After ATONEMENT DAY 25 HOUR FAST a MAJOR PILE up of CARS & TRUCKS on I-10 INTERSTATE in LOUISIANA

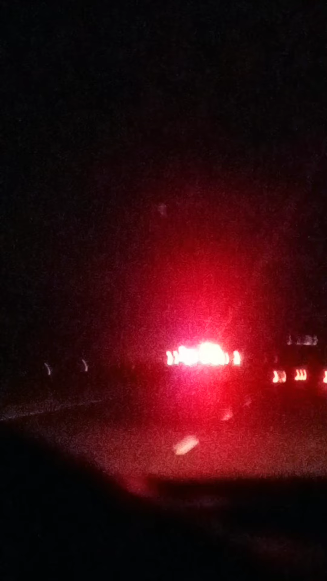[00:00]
Something major has happened. I can smell all. This is September 18th. I can smell all the...